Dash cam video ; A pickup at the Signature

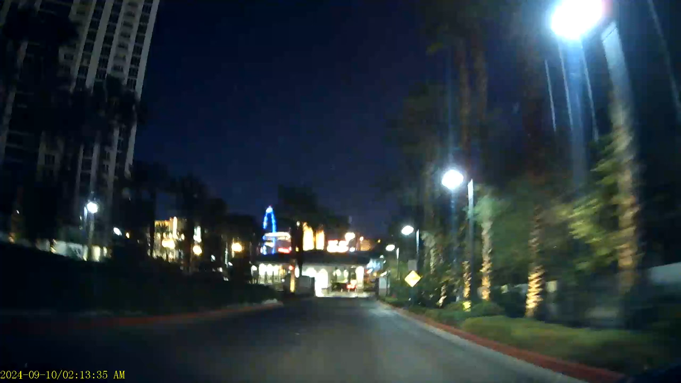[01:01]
I don't know, is it because of the light or because of the sphere that I feel that? Ah, yes, there's a lot of light.